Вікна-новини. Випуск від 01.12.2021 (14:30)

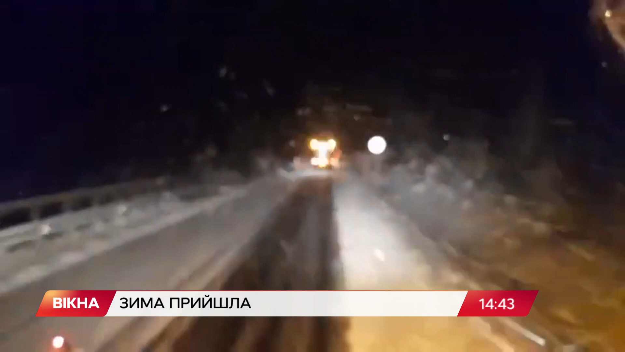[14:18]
Видимість вночі була майже нульовою. Через дощ та мокрий сніг на дорогах ожеледь.